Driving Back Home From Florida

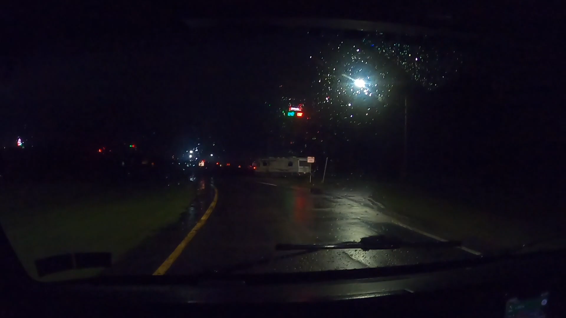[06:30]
We are back on the highway, guys. There's a couple cars already up on here. And it's 5:40. And we rolling.